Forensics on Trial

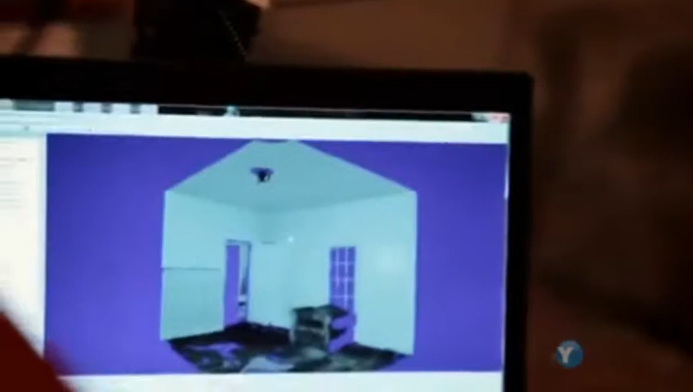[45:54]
It means that you have a permanent record. You can go back to the scene again and again and again.
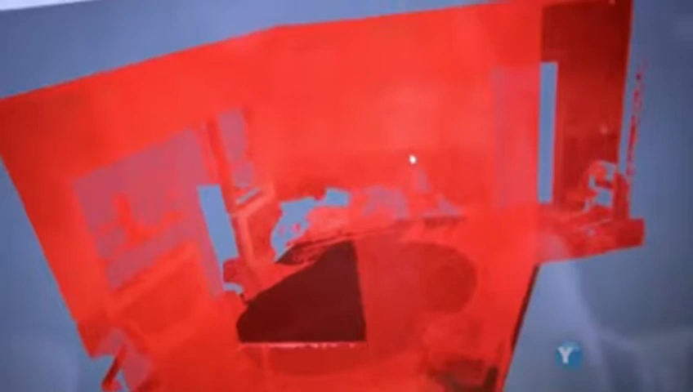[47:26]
Each triangle is one surface and they line up perfectly.
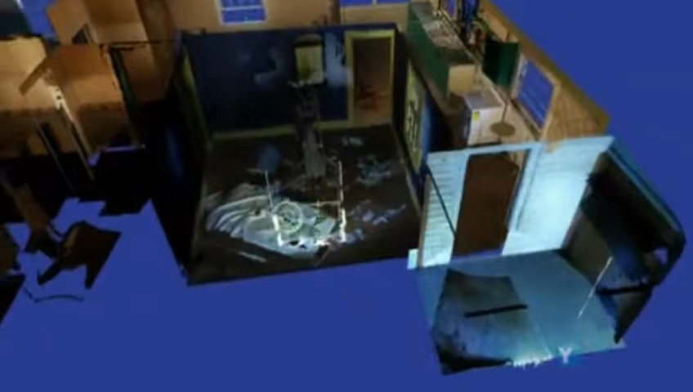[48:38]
Hinks discovers that from where the landlord was standing outside, he can't see into the scene of the crime.
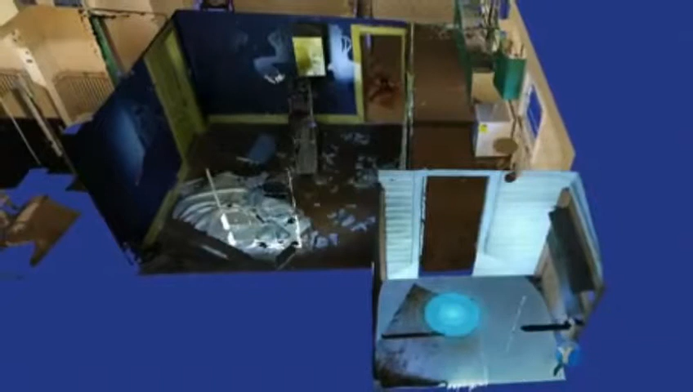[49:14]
The scanner proves the landlord had to go into the house to see the killer.
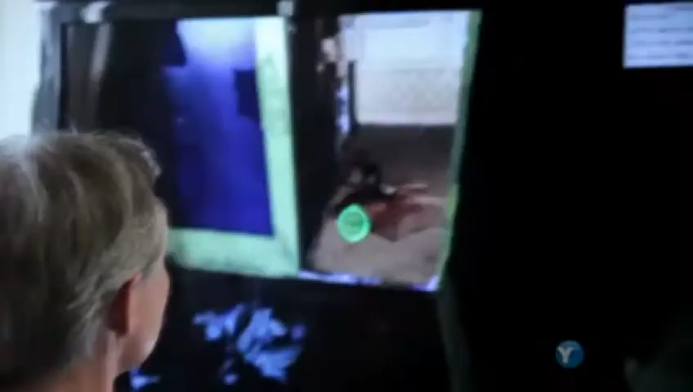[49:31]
We can see the body on the floor, you can see the blood spatter, you can see the hammer here.